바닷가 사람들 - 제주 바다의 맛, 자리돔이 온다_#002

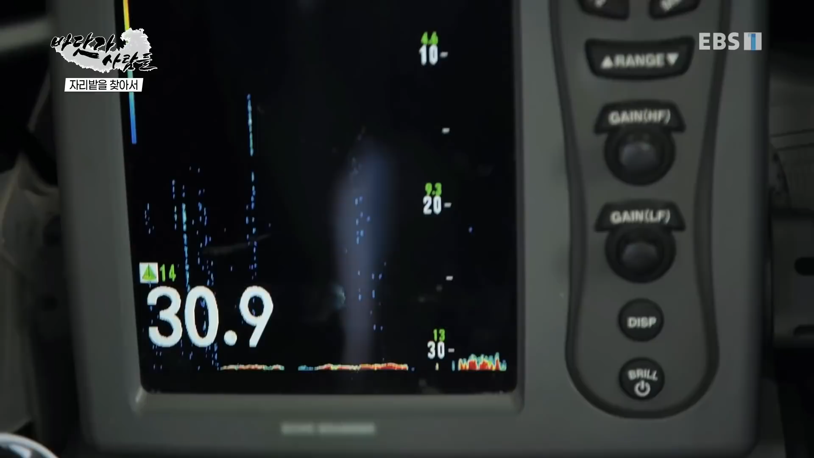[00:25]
없어. 딴 길로 이동하려고. 직기도 쪽으로 가려고.
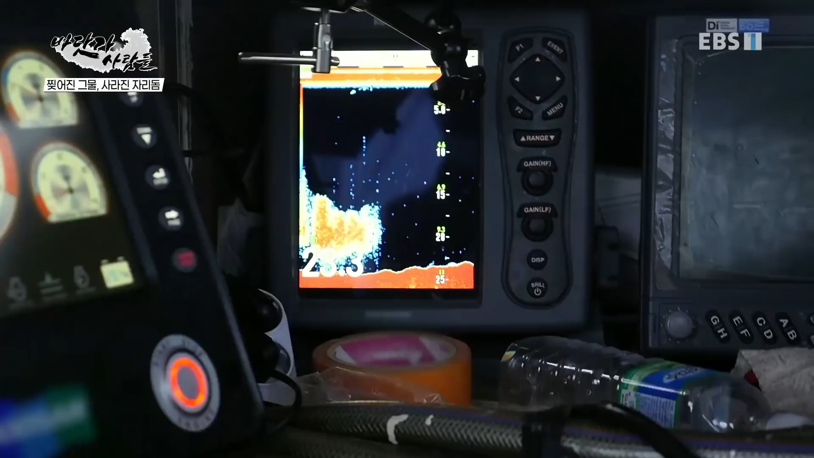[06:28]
갑자기 선장이 어군 탐지기를 가리킵니다. 어, 땡기라!